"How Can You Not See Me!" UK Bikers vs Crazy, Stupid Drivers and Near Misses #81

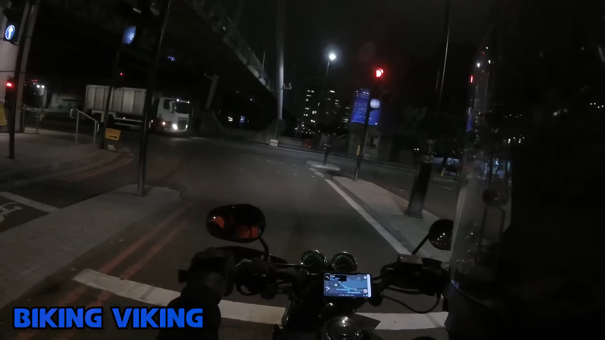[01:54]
This road that Viking is on was recently changed to a 20 mile an hour speed limit, and you will quite often see police out with their speed guns. So he's being cautious, and the van is just ridiculous.